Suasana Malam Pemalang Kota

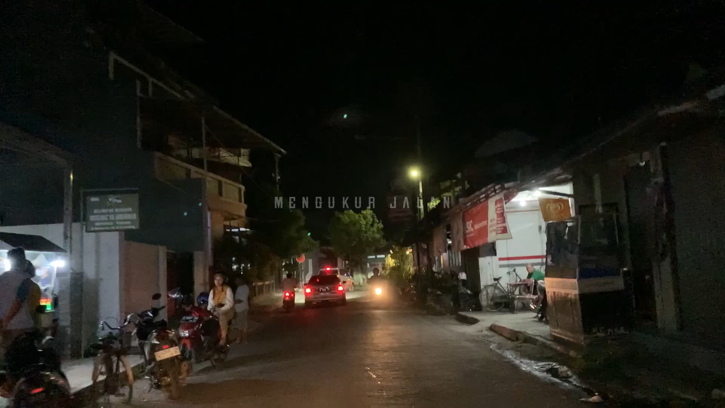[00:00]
Halo assalamualaikum warahmatullahi wabarakatuh Jumpa lagi dengan mas min mengukur jalan Kali ini mas min akan
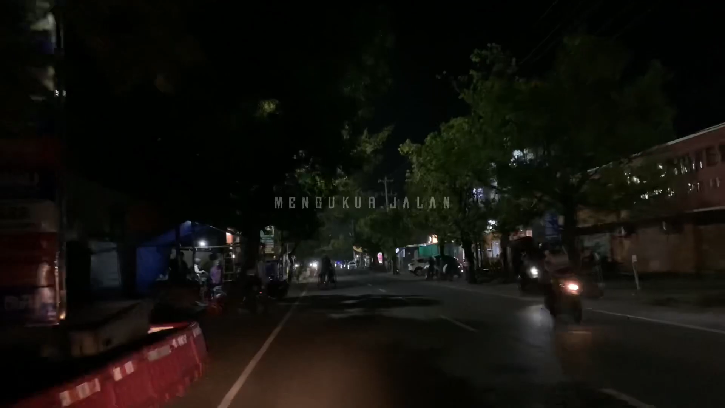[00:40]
Biasanya bikin sim Kemudian di sebelah kanan itu ada hotel premier winner Winner premier hotel ya Kemudian ada Alfamart
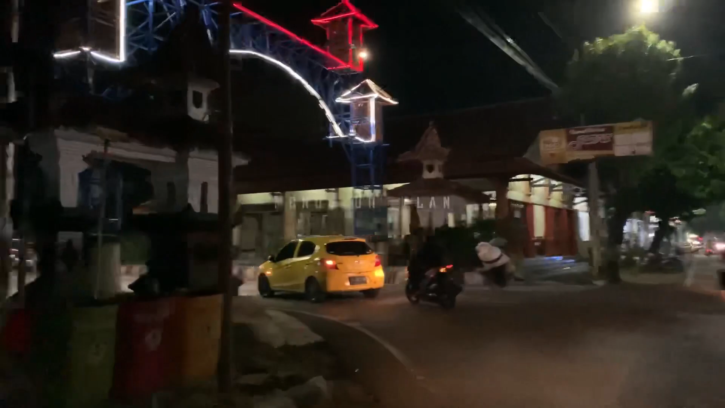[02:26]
namanya Megono Pilihannya juga ada Tempatnya mantap
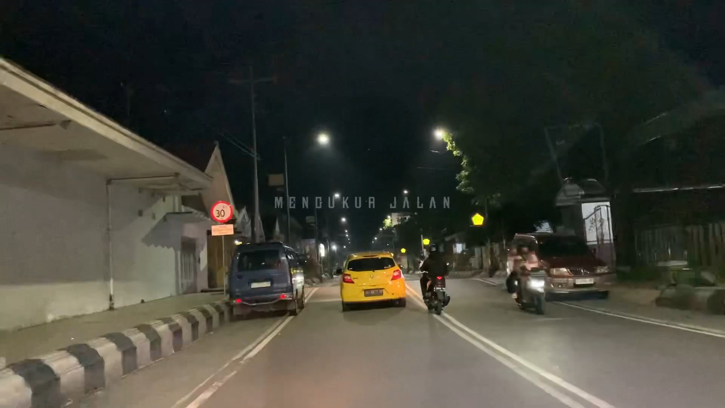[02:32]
Kita memasuki komplek PMK Pemalang ya sob Jadi kalau disini jalannya cukup terang Kemudian lalu lintasnya juga cukup Gak terlalu rame ya Ini kebetulan walaupun malam minggu Karena bakda mahrif belum terlalu rame sob Dan sebelah kiri kami ini adalah Taman PMK Pemalang ya Jadi biasanya kalau sore itu Banyak anak-anak atau keluarga yang nongkrong disini sob
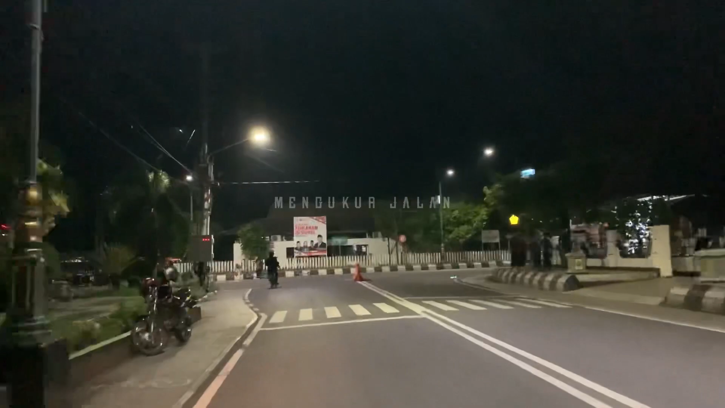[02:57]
Terus Ini kalau sebelah kiri kantor bupati Nah kita ke arah
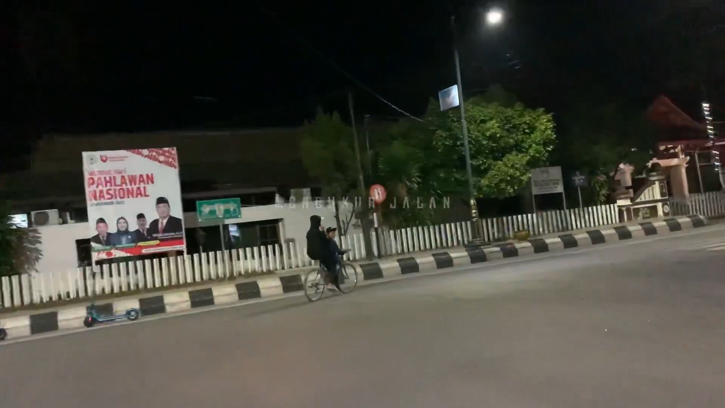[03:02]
alun-alun nih sebelah kanan Disini juga ada fasilitas yang bisa kalian gunakan Tapi ini sewa Biasanya buat Anak-anak atau anak muda yang senang sekuteran ya Jadi ada namanya apa ya Sekuter listrik apa-apa gitu ya Yang bisa sewa sekitar 10 ribu Nah itu seperti yang tadi kalian lihat
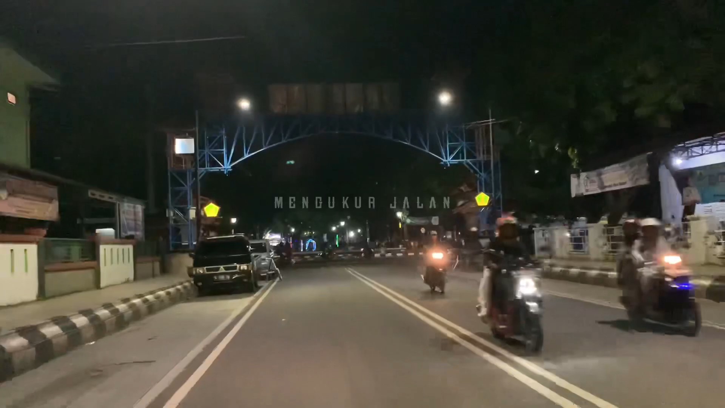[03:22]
Nah kita memasuki alun-alun pemalang Sayangnya untuk alun-alunnya
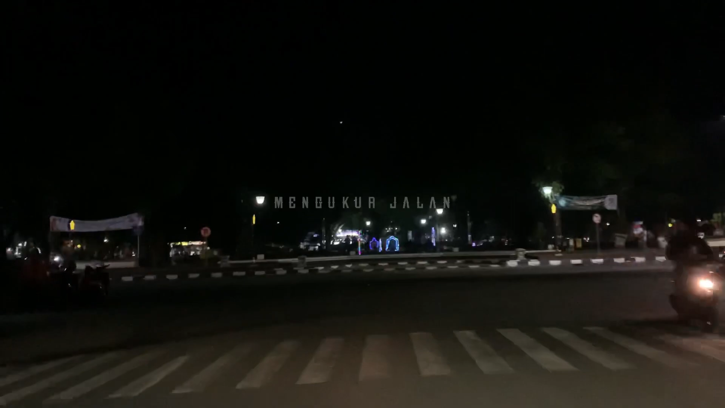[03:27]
sendiri Jadi agak gelap ya sob Tuh Ada lampu tapi
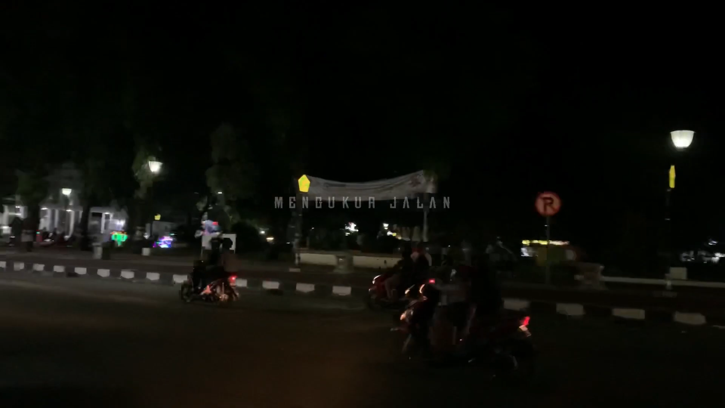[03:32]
Tidak terlalu terang Nah ini kita muter dulu di alun-alun sob Disini kalian bisa Duduk santai sambil menikmati kuliner Ada
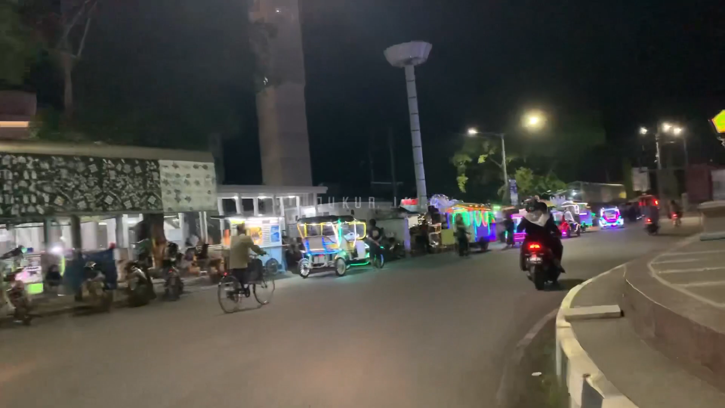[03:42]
duren ada macam-macam Dan jangan lupa untuk maghrib Juga
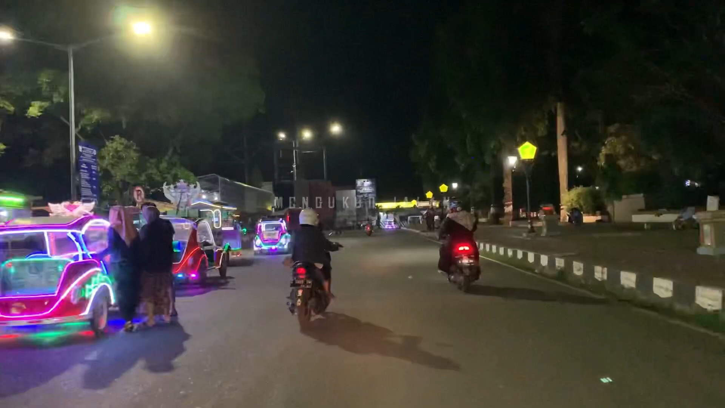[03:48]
bisa gampang banget Tinggal masuk ke Masjid Agung Nurul Kalam Pemalang ya Yang sekarang masjidnya jauh lebih keren
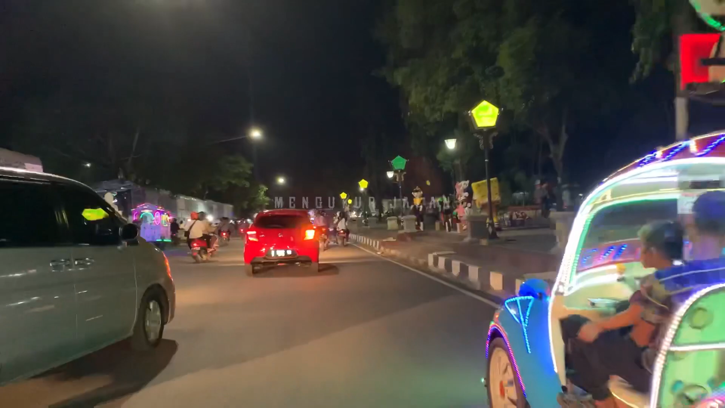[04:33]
Bentuk odong-odongnya Unik-unik ya Dihiasi dengan lampu warna-warni Kemudian bentuknya juga Ada mobil kodok dan sebagainya Masih ingat di tahun
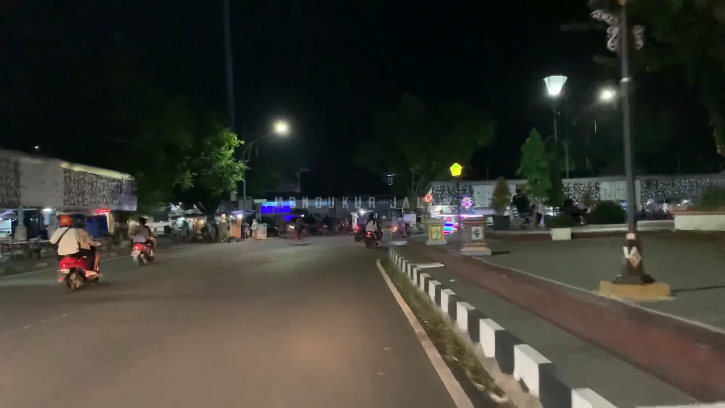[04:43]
Awal 2010-an ya mungkin ya 2010-2011 Dulu odong-odongnya gak seperti ini sob Cuman sering berjalannya waktu Sekarang Penyedia jasa odong-odong itu Makin kreatif ya Modalnya makin gede soalnya
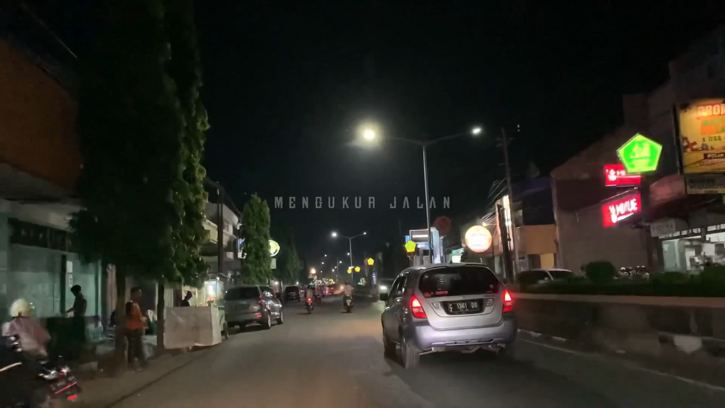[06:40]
Hanya saja Memang waktunya Terbatas Sob Jadi banyak toko-toko Yang ketika Malam itu Sudah pada tutup Gitu ya
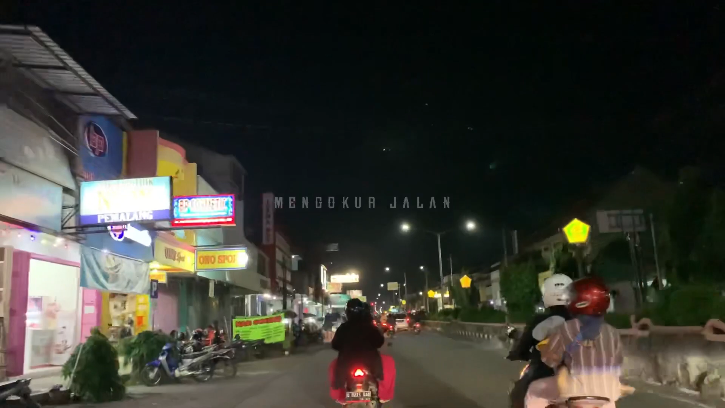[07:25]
Ada bakso Wijaya Dan bisa tembus Ke stasiun Nah ini pusat elektronik Juga ada Iramamas ya Iramamas apa bahasa elektronik Kayaknya Iramamas Disini
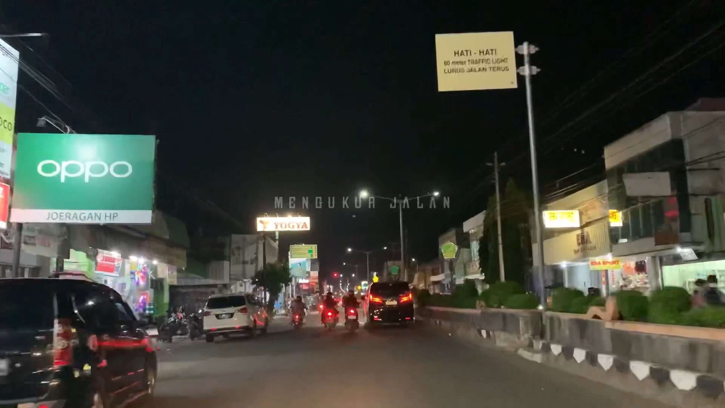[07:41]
Dan seterusnya Ada MM Seluler Yang HP Dan ada Ini namanya Tokus Patur ya
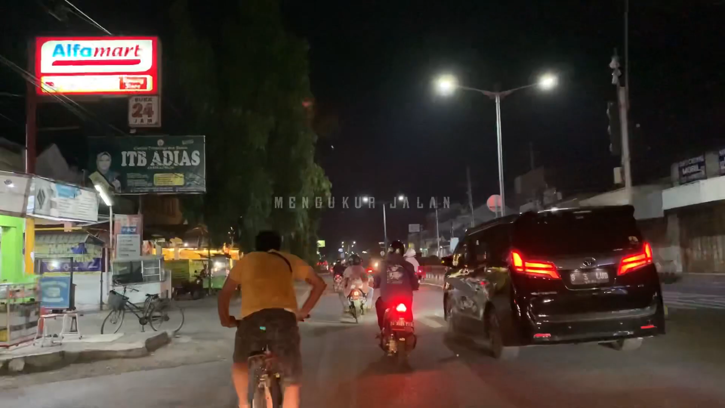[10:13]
Disini ada Kebab ganteng Keren banget Namanya Kebab ganteng Terus
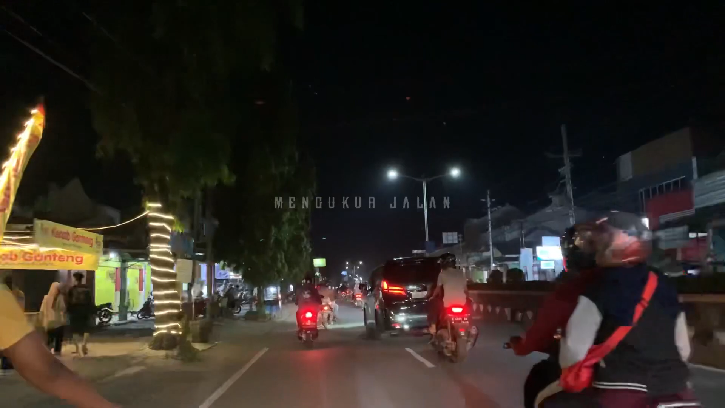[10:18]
ada MM seluler juga ya Kemudian Irama emas Yap Buat kalian yang Mau ganti HP Monggo Disini Pokoknya ada Tempatnya Banyak Toko HP ya Tinggal Persiapkan Duitnya saja Ini Bang BPD
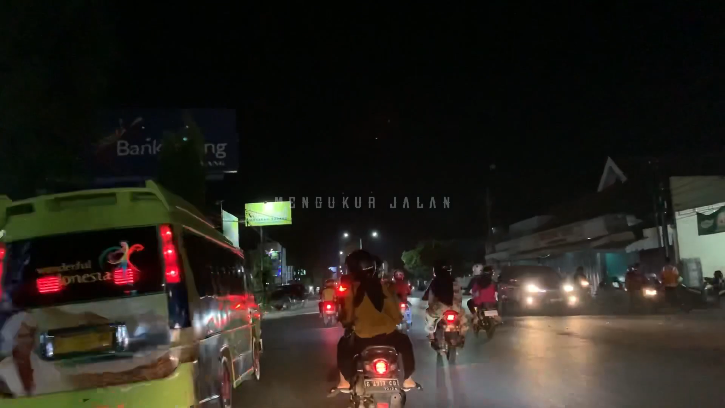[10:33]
Jateng Jadi yang Sekarang Jadi Namanya Bang Jateng Terus Ini Rumah Makan
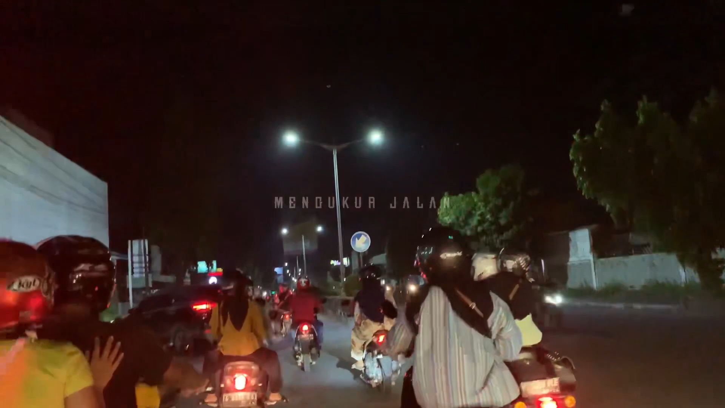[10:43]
Mahroj Yang cukup Legendaris Banyak Bermobil-mobil
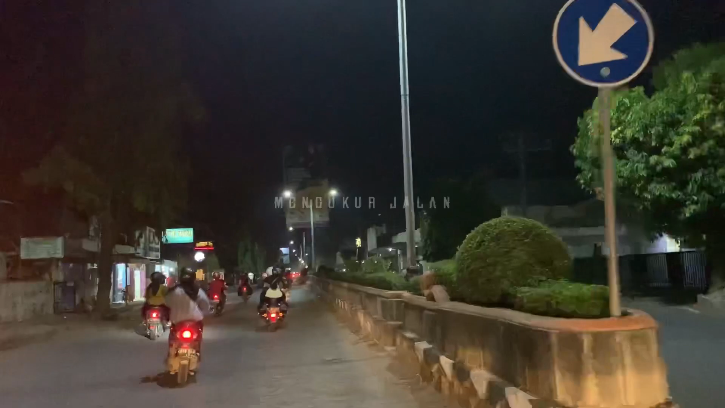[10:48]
Yang makan Disini Cuman Mas Min Jarang Meskipun Pernah Tapi jarang Terus Ini juga Ada Kebab Sini Juga Recommended Kebabnya Terus Sentana Bistro Dan Sentana Hotel Ini Buat kalian Nongkrong Nongkrong Asik Disini Biasanya Ada live musiknya Juga
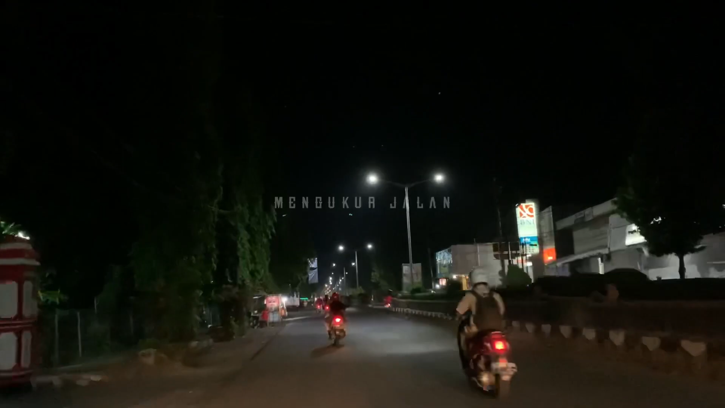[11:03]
Terus Kita Mengarah Ke Arah Timur Ada Apalagi Ya Paling Ya Kalau Di Sebelah Kanan Ada
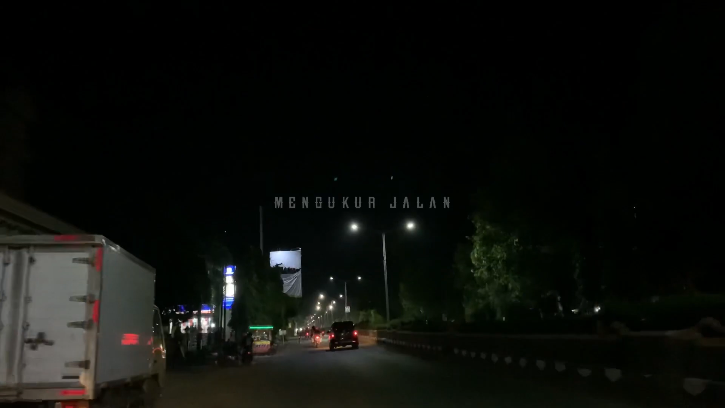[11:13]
Ayam Kepuk Ini Juga Salah Satu Rumah Makan Yang Sudah Cukup Lumayan Lama Lama
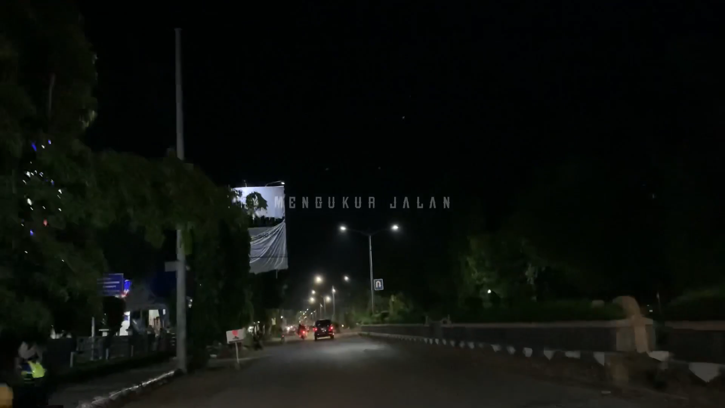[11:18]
Lama Lumayan Lama Jadi Sejak Kami Mulai
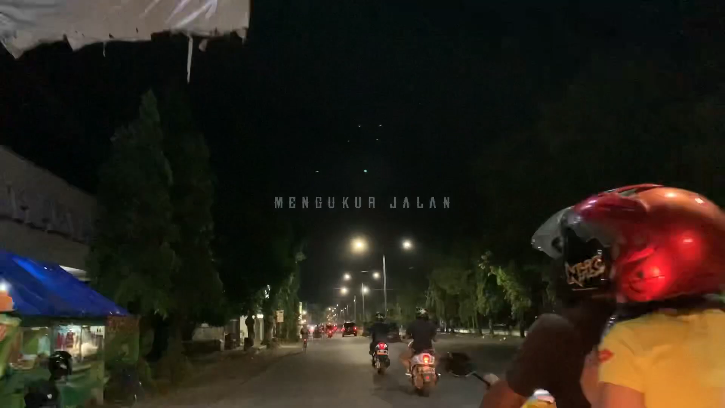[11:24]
Menetap Di Pemalang 2014 Itu Ayam Kepuk Mulai Ada Antara 2014 Ya 2014 Mungkin Sebelumnya Adanya
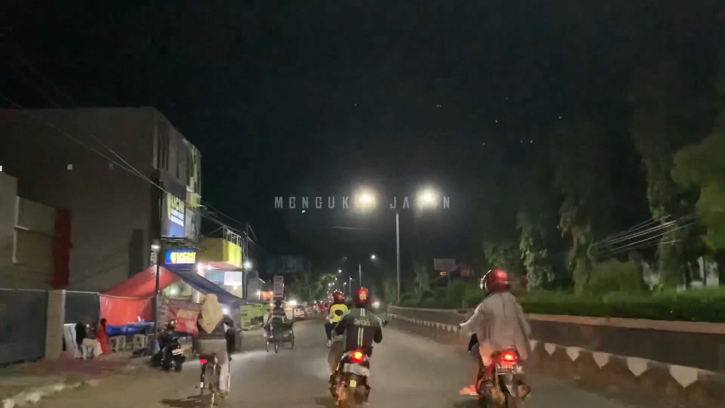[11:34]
Terus Mengarah Ke Timur Disini Di Wilayah Sini Ada Beberapa Penjual Buah Nah Ini Cukup Apa Ya Namanya Menarik Jadi Pedagang Buahnya Sudah Ada Harganya Jadi Kita Bisa Mengukur Diri Ya Sob Jadi Kayak Ngambil Di Minimarket Oh Ini Sekilo Sekian Sekian Jadi Kita Bisa Ngukur Dan Apakah Bisa Ditawar Coba Saja